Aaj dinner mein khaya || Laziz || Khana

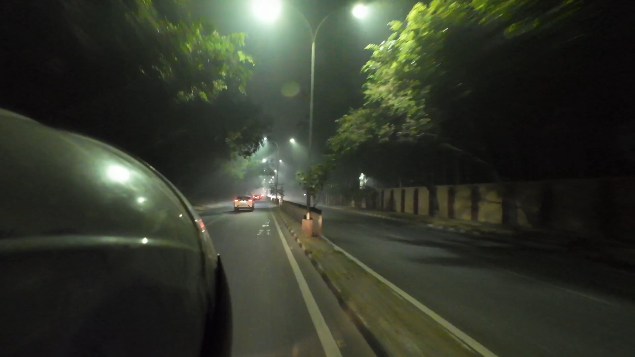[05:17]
ये बंदा कच्चे में आया है, इसने जैकेट डाली है, और यहाँ देखिए